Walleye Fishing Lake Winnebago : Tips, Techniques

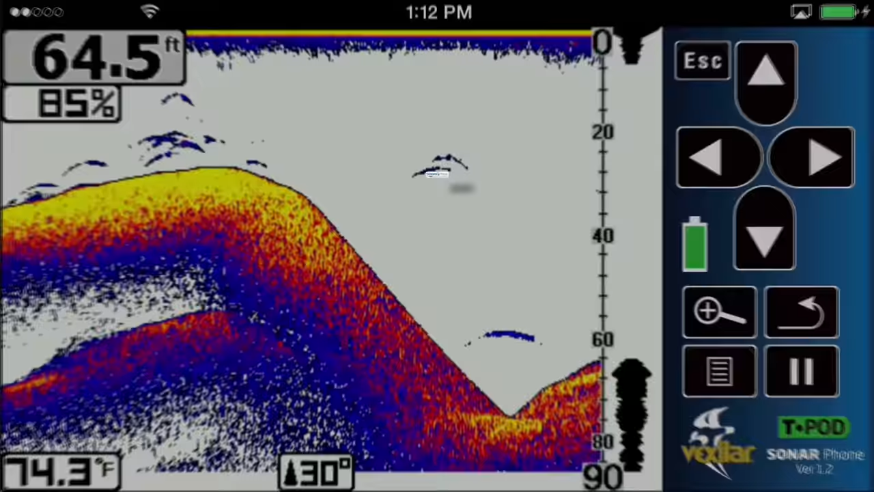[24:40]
On screen: depth 64.5 ft, water 74.3°F
Sonar phone by Vexilar. The world's first smart device sonar.
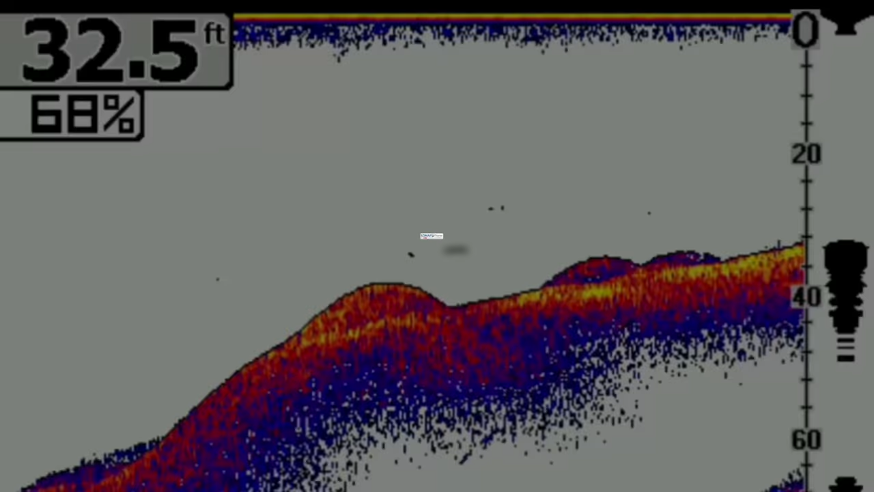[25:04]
On screen: depth 32.5 ft
That's the sonar phone by Vexilar.